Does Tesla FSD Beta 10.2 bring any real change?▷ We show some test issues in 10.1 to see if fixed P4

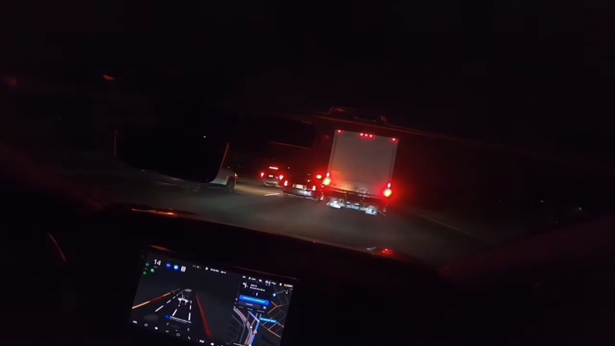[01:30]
Oh, it just stopped abruptly. Alright, come on. I think I'm driving drunk.
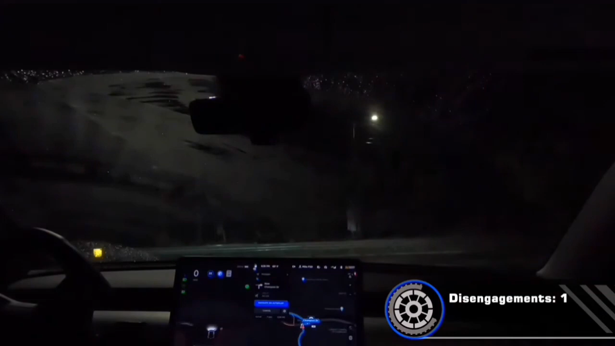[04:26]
There's a truck driving with no lights on.
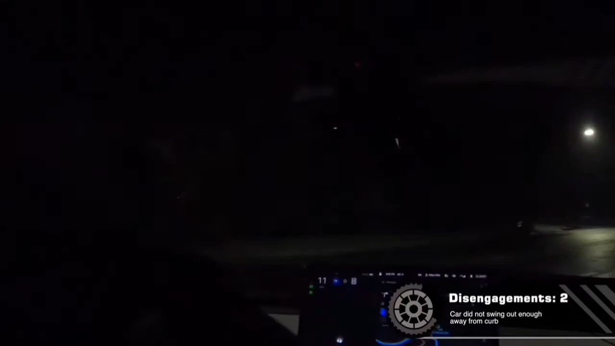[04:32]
Dang. Gets too close to that. Dang. Wow.
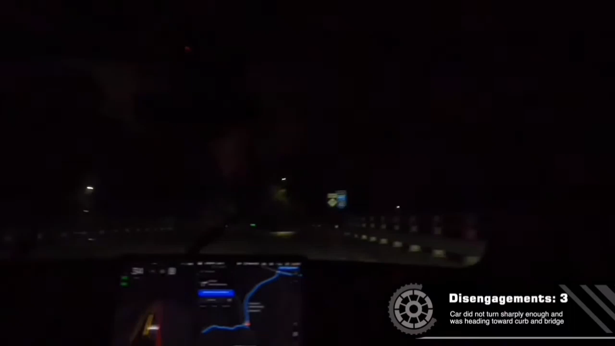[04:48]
Okay. That wasn't good. And it can go. There's no one coming.
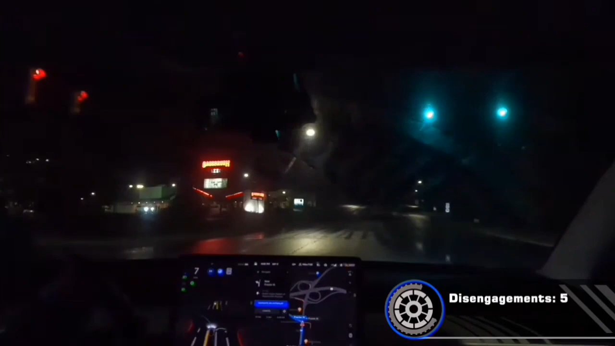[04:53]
Had to use the accelerator there. Give it a little push. Why'd it stop? Alright.
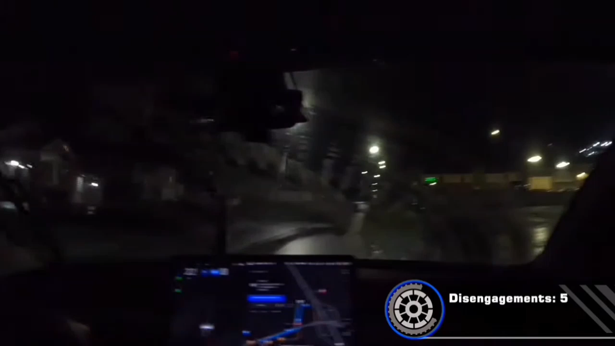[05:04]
And. Almost went off. The grass right there.
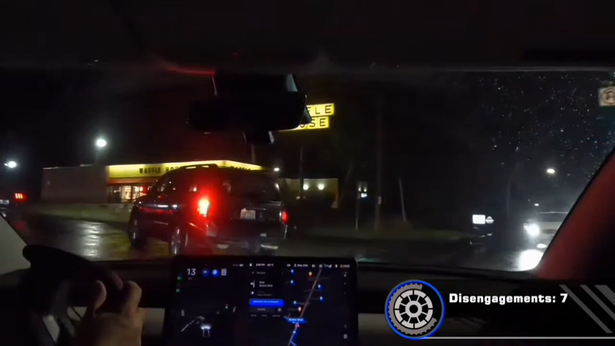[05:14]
Okay. It actually made that. Okay. Except for it. Try to go into the curb. And here's the turn that it never makes. Always ready to take over. Clearly shows where it needs to go. And then swings way out toward this wall.